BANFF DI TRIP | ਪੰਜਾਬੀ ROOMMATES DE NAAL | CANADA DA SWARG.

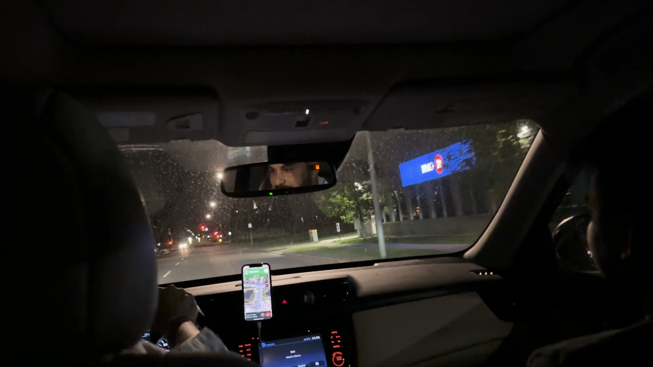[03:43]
रात के 12 बज चले ने सवेर तक पहुँच जाना 1 बजे तक पहुँच जाना सवेरे वो सामने लगा नैविगेशन